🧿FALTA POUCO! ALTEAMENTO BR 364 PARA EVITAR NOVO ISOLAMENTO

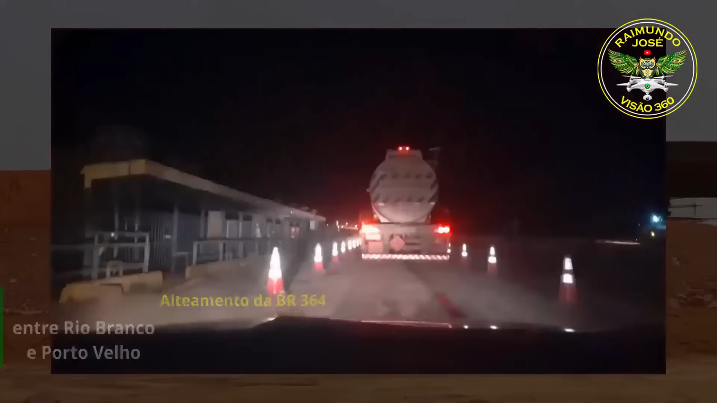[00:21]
Nós estamos agora cruzando o rio por cima dessa balsa que fica ancorada.
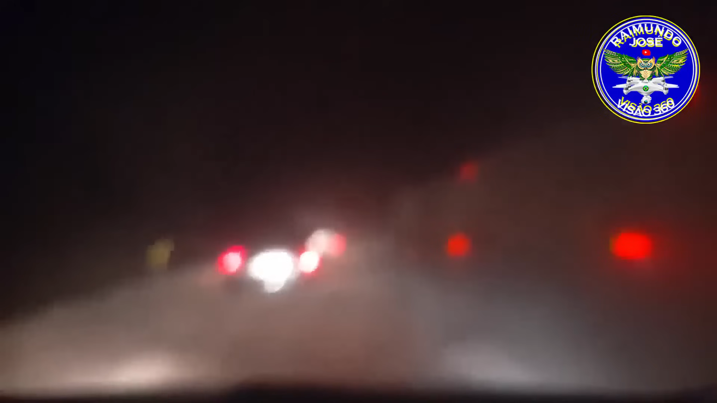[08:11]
Ô bicho doido, menino. Muitas carretas, muitos carros